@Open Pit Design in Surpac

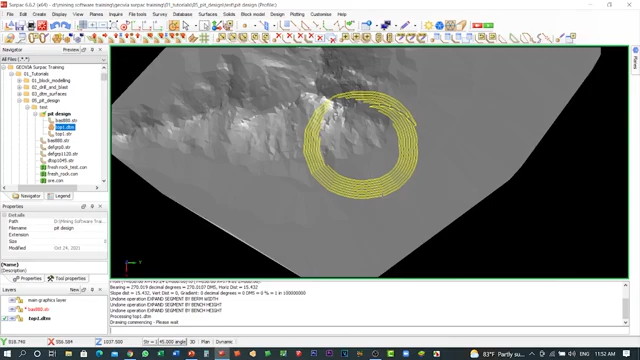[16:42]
and we'll see it right we have the graph topography and we have the pit so the pit is above that topography
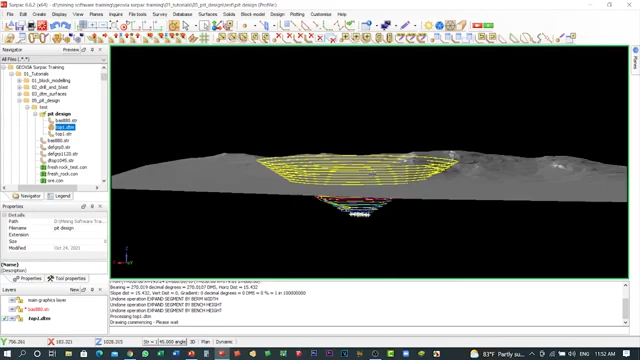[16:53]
and in the actual the real situation so we have to click this portion which is above the topographies out which will be like the real and this is only the design the software so just create the
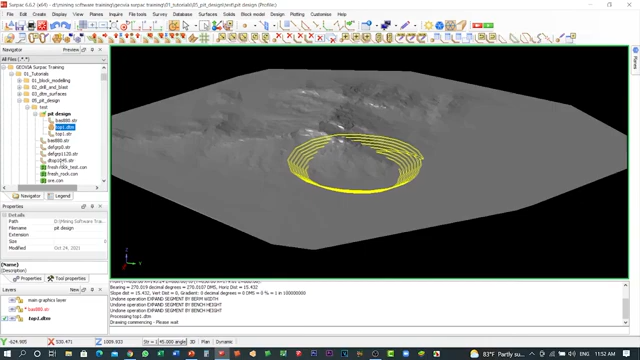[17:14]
just create the detail for the pit design
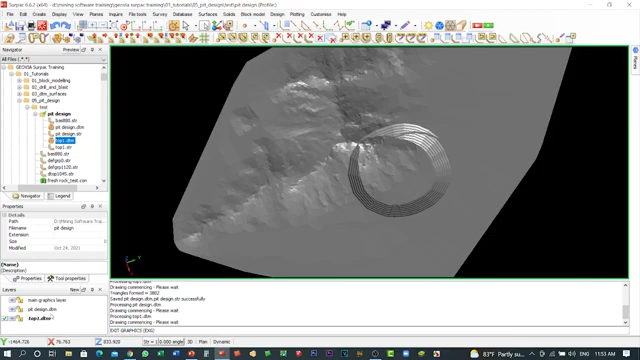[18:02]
so to see clearly we will rename the pit design to all the numbers